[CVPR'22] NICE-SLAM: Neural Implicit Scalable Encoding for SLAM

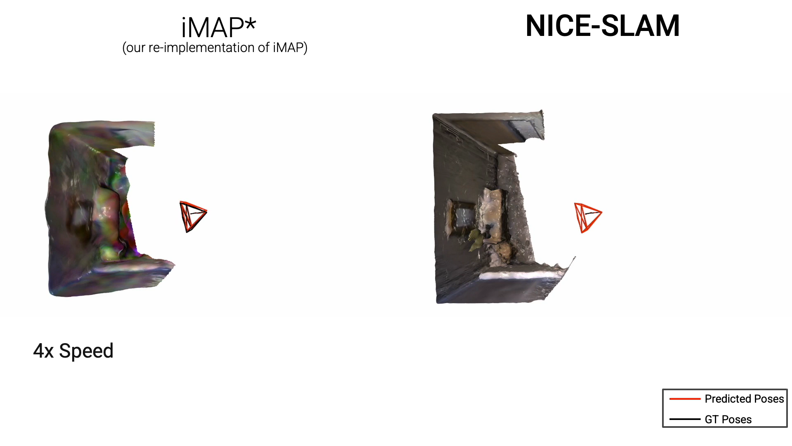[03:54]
First, we compare on the replica dataset with our re-implementation of IMAP.
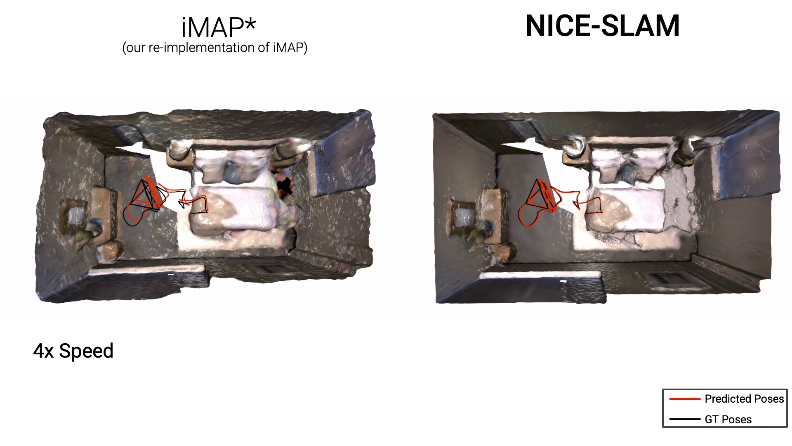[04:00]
Even on such a small indoor scene, NightSlam produces sharper and cleaner geometry.
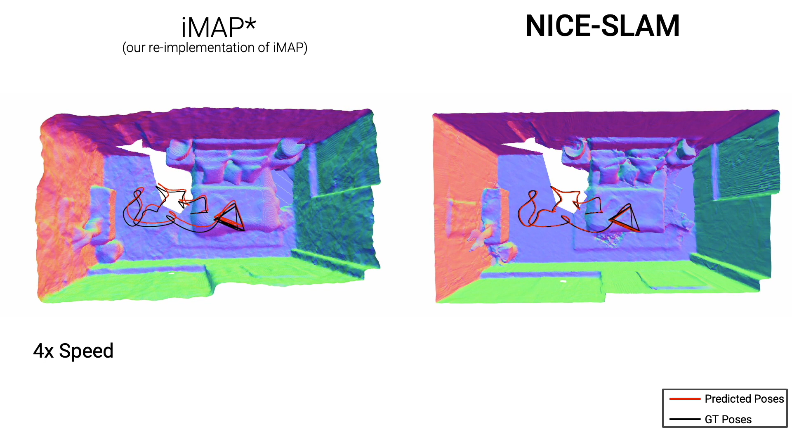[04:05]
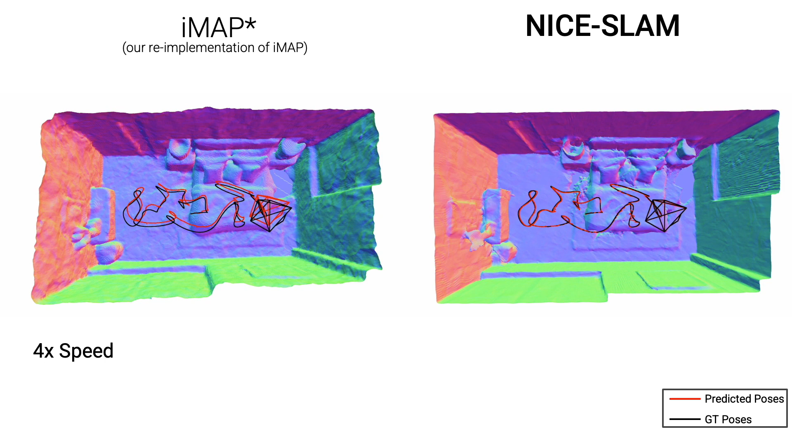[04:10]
Next, we compare on the ScanNet dataset where the RGBD sequences are noisy.
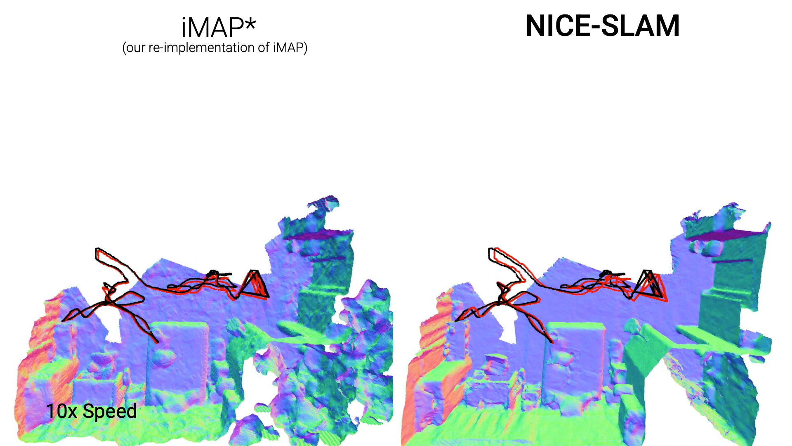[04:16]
Unlike IMAP performing the global update due to the use of a single MLP,
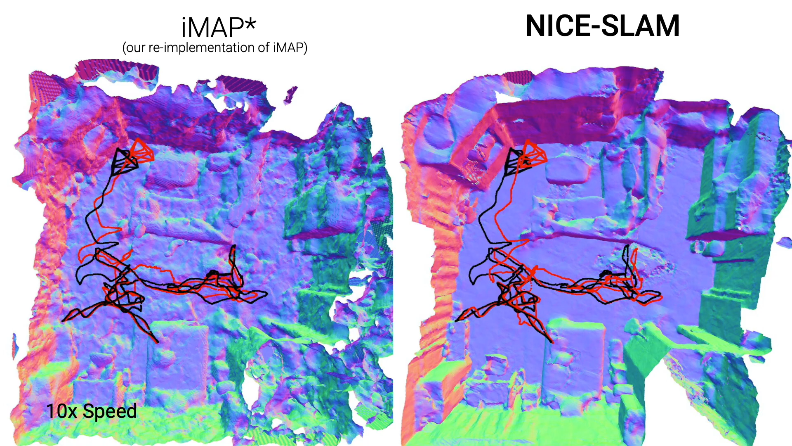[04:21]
our system can update locally thanks to the grid-based hierarchical representation, so we don't suffer from the forgetting problem.